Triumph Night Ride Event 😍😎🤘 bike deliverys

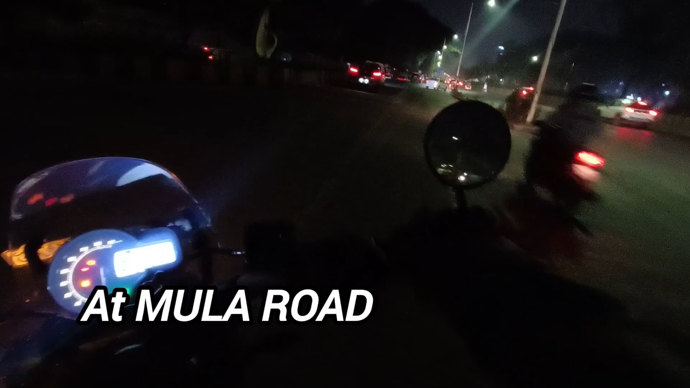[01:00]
मोठ्या कन्फ्युजनमध्ये अडकले आता, कारण समोर ट्रॅफिक पाहता तिथून जावं का नाही हा प्रश्न पडला आहे.
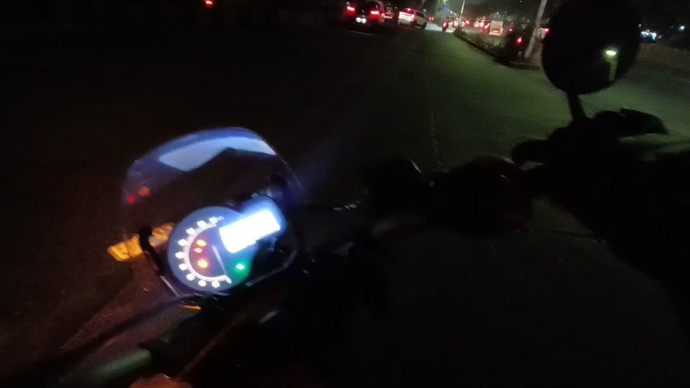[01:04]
आणि परत मागं जावं तर मग रॉंग साईडनी मला जावं लागेल या सर्व्हिस रोडनी.
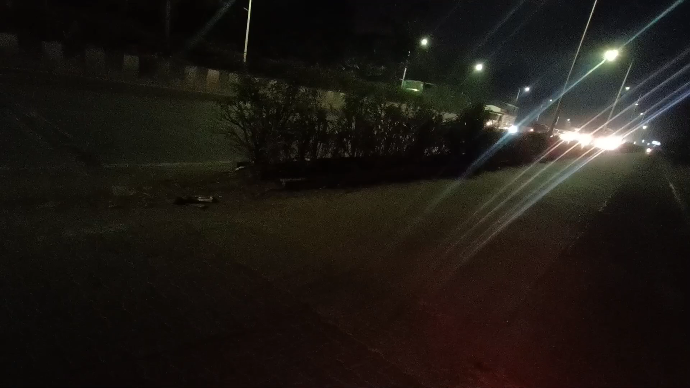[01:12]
काय करू काय कळेना, कारण जो छोट्या बोगद्याचा रोड होता तिथून त्यांनी वन वे केला आहे.
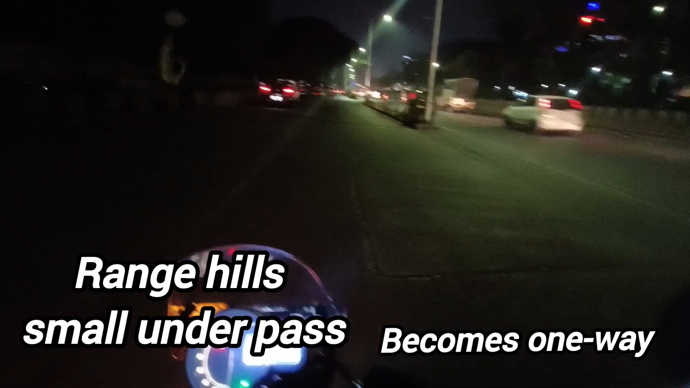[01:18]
शिट मॅन, मी ह्या साईडला नव्हतं यायला पाहिजे. हा काय करू यार.